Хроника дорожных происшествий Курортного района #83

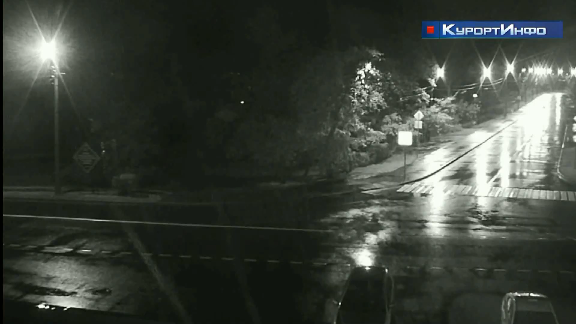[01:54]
водителям поблизости не наблюдалось Понять произошедшее помогла запись с камеры городской системы видеонаблюдения Около часа ночи данный автомобиль под управлением неустановленного лица, двигаясь с улицы Токарева, совершил наезд на препятствие с последующим выездом в пешеходную зону Скорее всего, водитель не справился с управлением в связи с несоблюдением скоростного режима Сотрудников дорожной полиции и гражданин,